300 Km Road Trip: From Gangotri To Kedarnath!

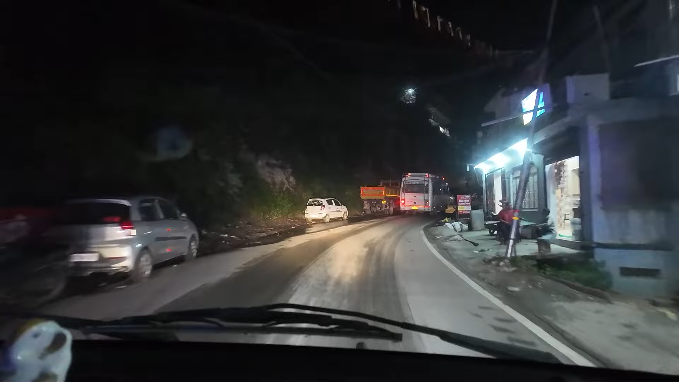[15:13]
नीचे तो रास्ता बहुत ख़राब था, हालत भी ख़राब थी, बसों की हालत ख़राब हुई पड़ी थी, बस नहीं चढ़ पा रही थी पर, लेकिन ऊपर वाले के दर पे आए हैं तो ऊपर वाला सबकी नैया पार कराता है।
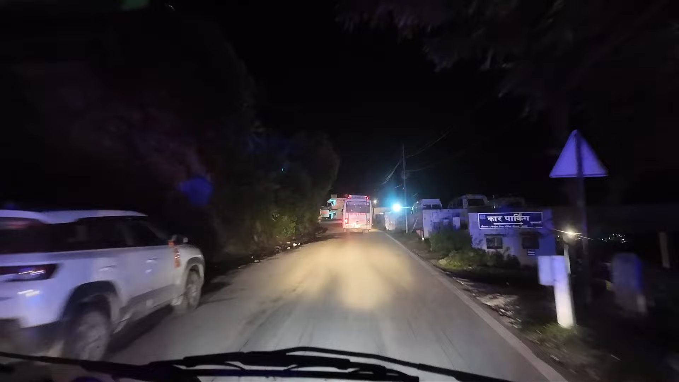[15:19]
अब बस जल्दी से कहीं जगह देखेंगे।